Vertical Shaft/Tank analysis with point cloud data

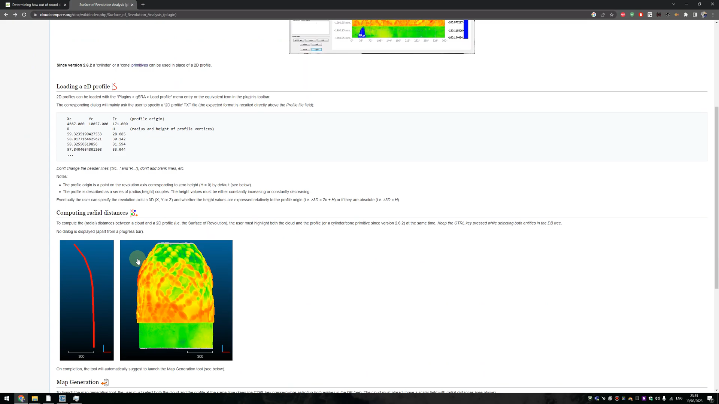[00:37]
and we'll jump to cloud compare and I will try to show you what I mean so the first thing you need to open your point cloud
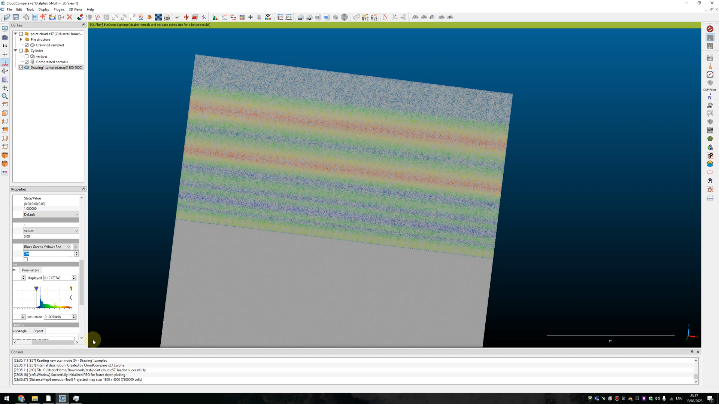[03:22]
to do that we just need to adjust our scholar field a little bit and export only the data that is that have some value and after that we can convert this scholar field to RGB color